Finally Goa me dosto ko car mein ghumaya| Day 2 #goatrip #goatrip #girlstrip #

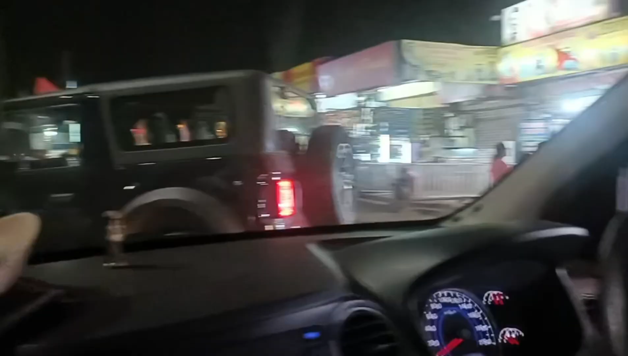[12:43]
आप देख सकते हो कितना ट्रैफिक है यहाँ पे, मतलब पूरा दिन हमारा आधा है, आधे से ज्यादा दिन हमारे ट्रैफिक में चला गया है.